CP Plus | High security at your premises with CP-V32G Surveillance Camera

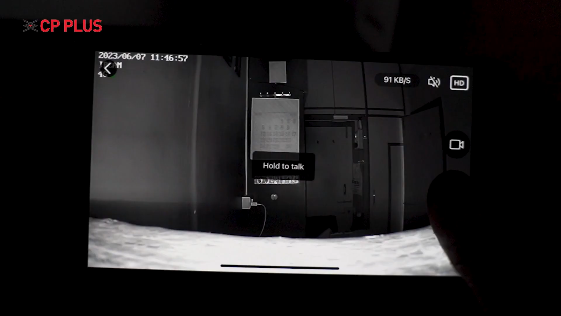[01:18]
With a built-in mic and speaker, you can talk to anyone from anywhere in the world through the camera without placing a phone call.